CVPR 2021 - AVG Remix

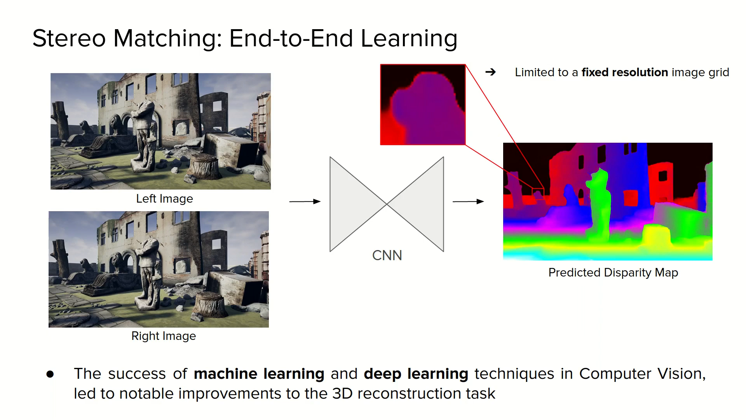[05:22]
However, while CNN-based methods have achieved large improvement in the disparity estimation task, they are limited to discrete predictions at pixel locations of a fixed resolution image grid and suffer from severe oversmoothing problems at edge boundaries. In fact, despite the estimated disparity map looks good, they often poorly reconstruct object boundaries, causing bleeding artifacts when converted to 3D point clouds, as clearly shown in this picture.
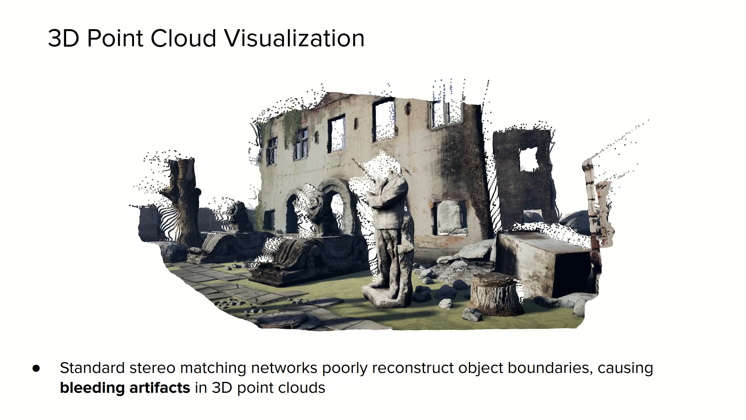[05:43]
While classical deep networks for stereo regression suffer from smoothness bias and are not able of representing sharp disparity discontinuities,
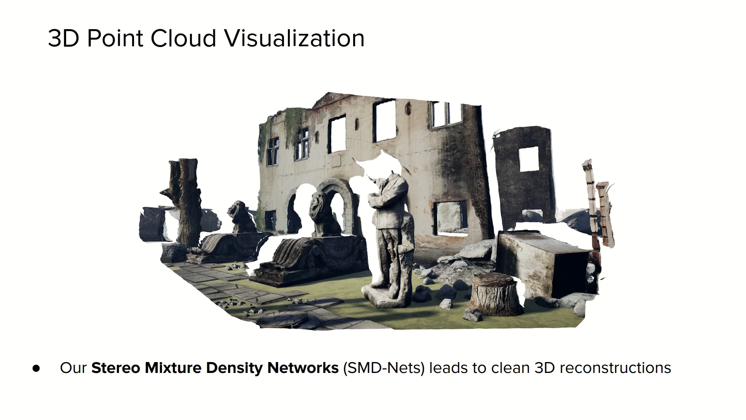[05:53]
the proposed sero mixture density networks effectively address this issue by predicting sharp boundaries and thus clean 3D reconstructions.
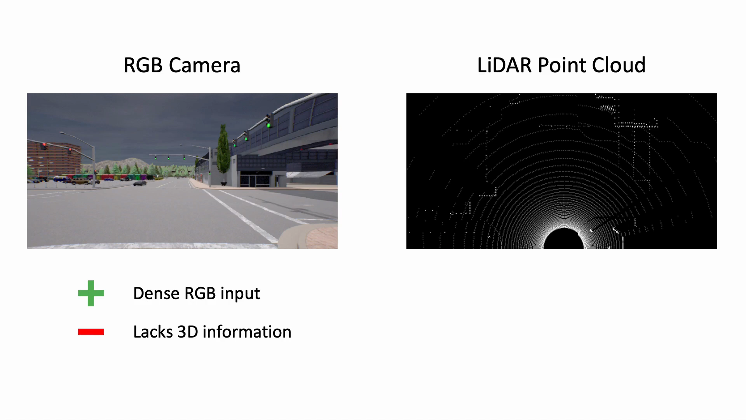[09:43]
On the other hand, LiDAR consists of 3D information, but LiDAR measurements are typically very sparse and do not contain important information such as traffic light states.
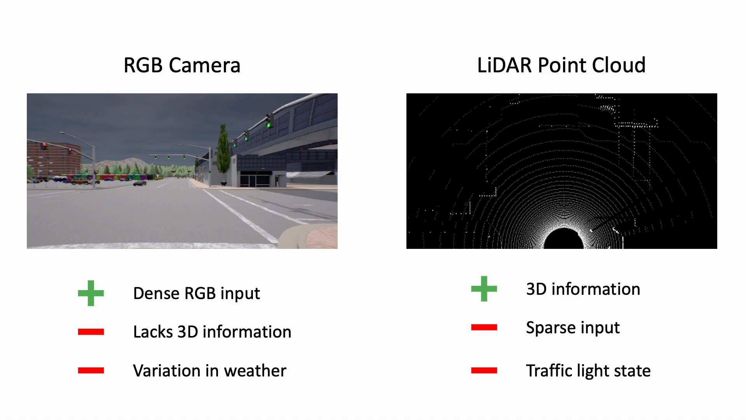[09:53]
Hence, image-only and LiDAR-only methods are likely to fail in complex scenarios.